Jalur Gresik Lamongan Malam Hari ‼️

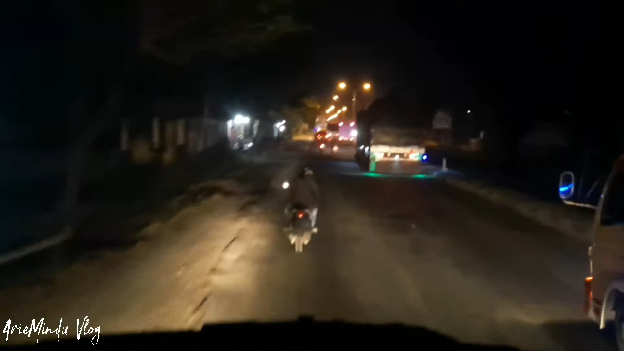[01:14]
suasana Pantura malam hari padat merayap.
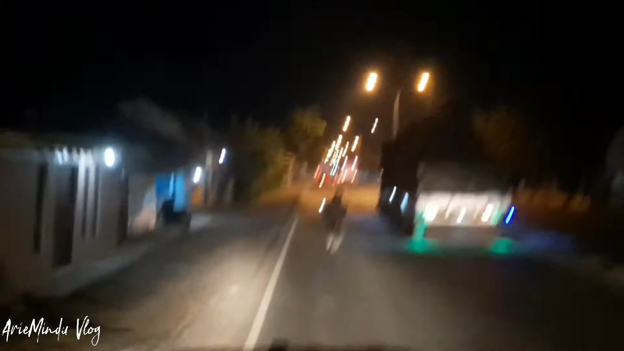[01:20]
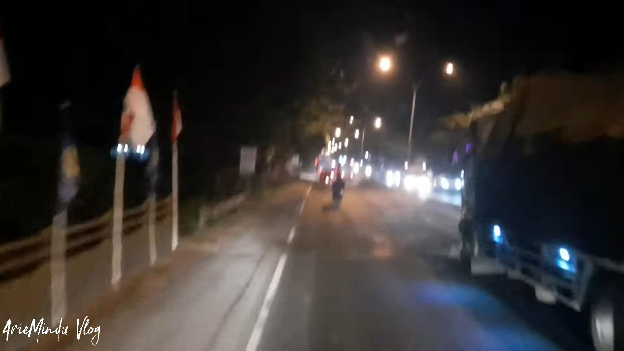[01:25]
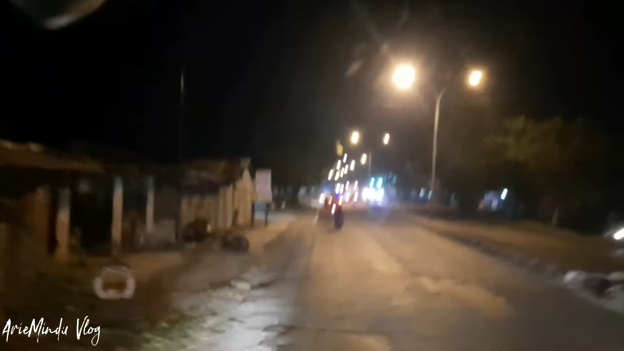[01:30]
Untuk saat ini sih kita nikmati dulu jalan yang ada di Gresik. Jadi seperti ini bukan di kota Gresik ya, tapi di lingkar Pantura yang ada di Gresik. Jadi ya begitulah, untuk malam Minggu ini ya cukup padat. Jalanan lumayan padat.
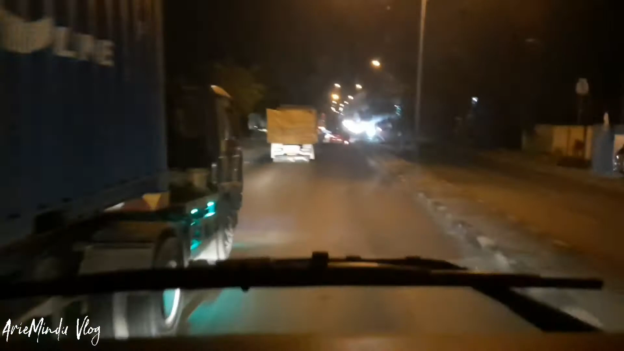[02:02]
Ya mungkin karena udah jam-jamnya
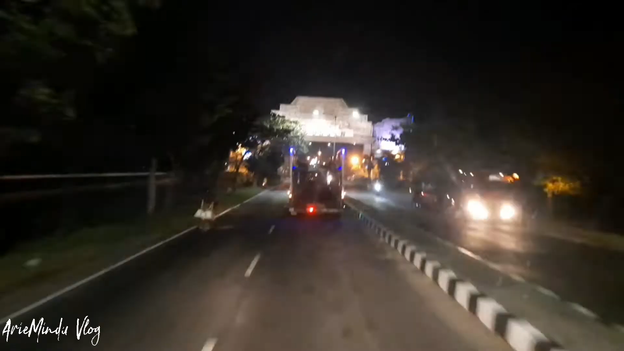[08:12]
Nah, sekarang masuk di Kabupaten Lamongan. Weh, mantap ya. Selamat datang di Kabupaten Lamongan. Ini sudah masuk ya di kawasan Lamongan. Weh, fish air. Langka udah. Sepeda motor yang langka.
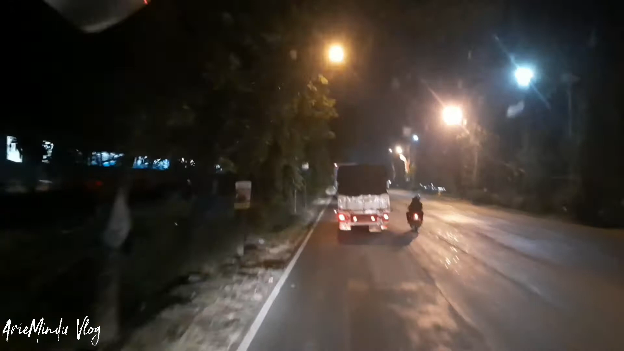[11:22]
sebelah itu kereta ya. Ya iyalah kereta, kereta api.
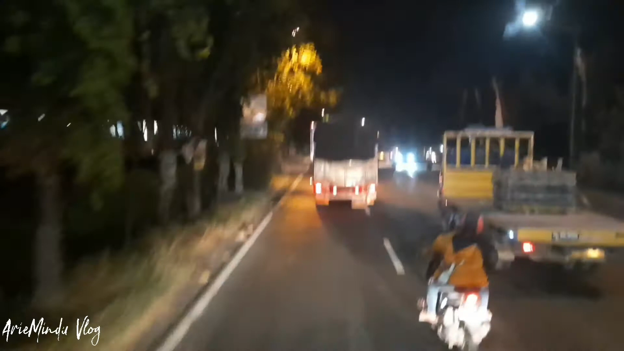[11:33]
Kaget tadi. Kaget. Oh, stasiun gini, Pak.